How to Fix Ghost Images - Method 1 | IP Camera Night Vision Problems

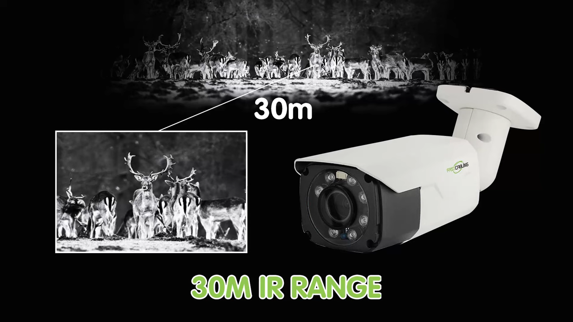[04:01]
And also, it can provide excellent night vision up to 30 meters IR range, allowing you to monitor your property or premises even in complete darkness.
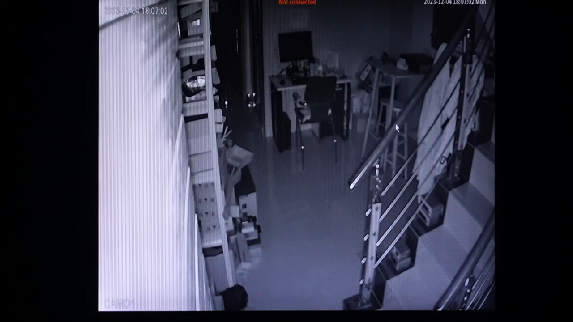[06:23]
And if you think the black and white images may still appear ghost images. And then we can try the white light.